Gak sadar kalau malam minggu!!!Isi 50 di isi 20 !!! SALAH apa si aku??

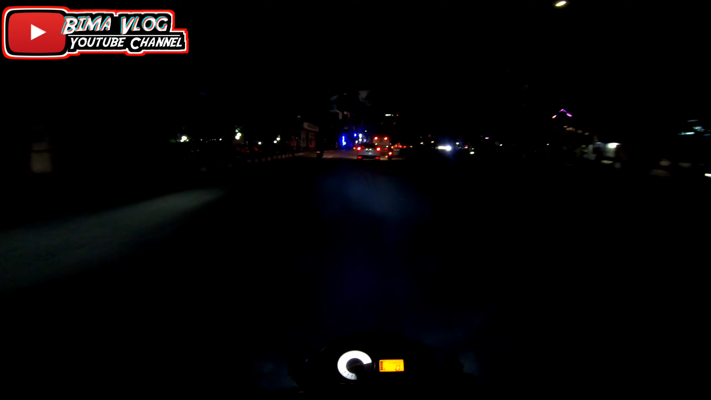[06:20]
nah sesudah fleoper nah itulah fleoper gitulah kira-kiranya guys
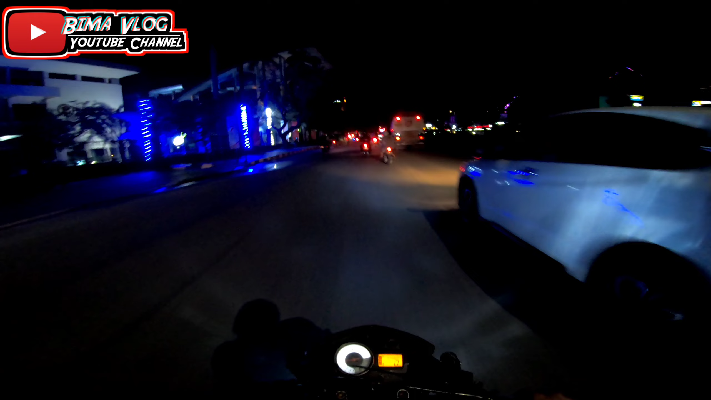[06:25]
gua cuyitnya dinilam ya kiri ini sebenarnya jalannya lurus doang lurus aja
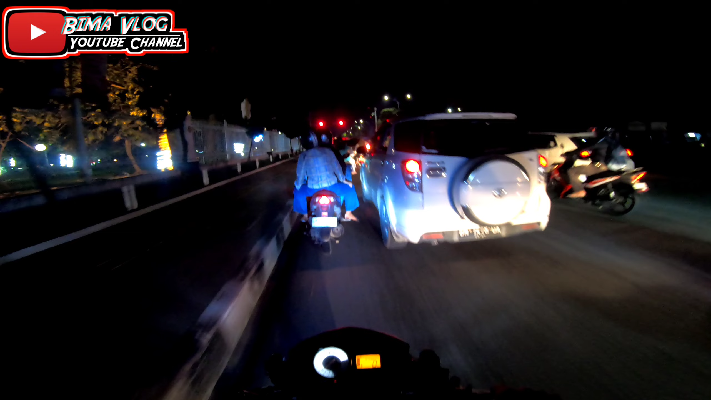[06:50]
kan jadi itu makannya kalau sebelah hijau dia tuh lurus aja cuman sebagian ada juga yang berhenti sih enggak tahu kenapa ada berhenti mungkin karena macet kali ya tapi enggak masalah juga sih yang sibuk itu eh mobil truk Pertamina tadi pada merah itu dia tadi ngelaksun-ngelaksunin doang langsung doang
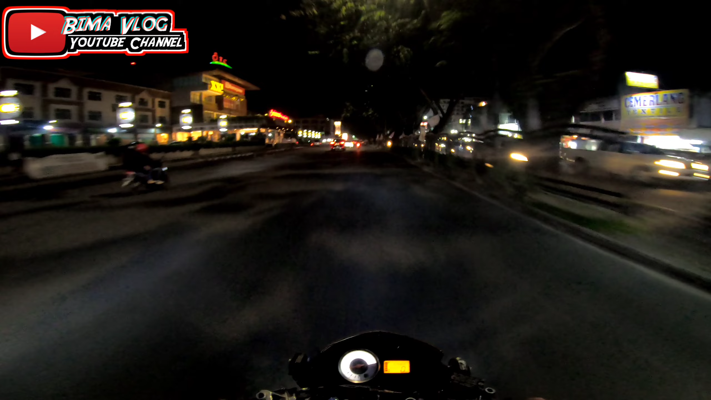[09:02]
jalan belakang itu kan gelap banget anjay gelap banget gelap kali guys jadi gak rata-rata kagak kelihatan banget lah gaya gaya gaya gaya gaya gaya kagak kelihatan banget lah jadi ya soalnya di Jerman kan kelihatan gitu wih jat-jat darat
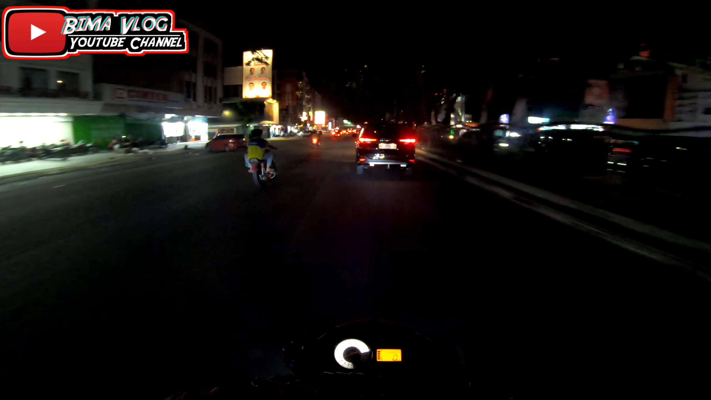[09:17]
jadi jalannya jadi asfalt alhamdulillah dah tahu lah kan kalau gua kan apa guys Rabun jauh guys jadi terlihat Apakah bisa lewat di sini wajib leco